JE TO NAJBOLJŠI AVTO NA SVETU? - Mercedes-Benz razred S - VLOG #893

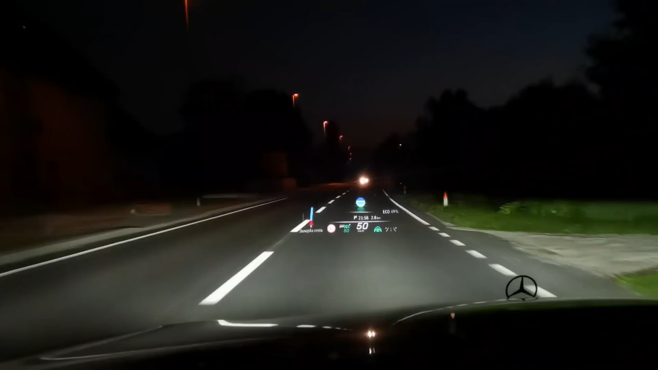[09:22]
Mislim, ne vem, head up za slon, ki je tako ogromen, da je, ne vem, na avtocesti, ki veš, da so široki pasovi, ga imaš skor čez cel pas.
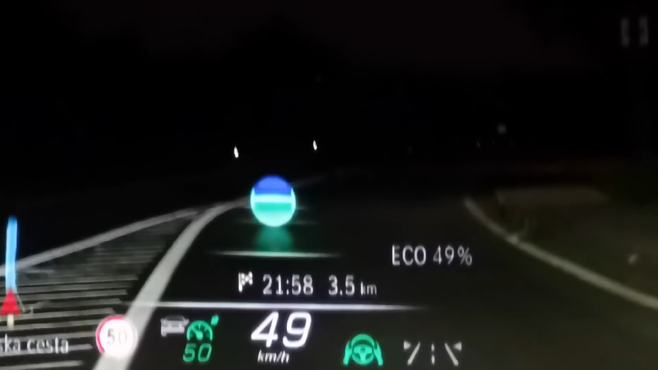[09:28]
Pa pol ta sistem obogatene resničnosti, ki ti ne vodila navigacije, prikazuje na head up, tako da imaš malo vse ti pokažen.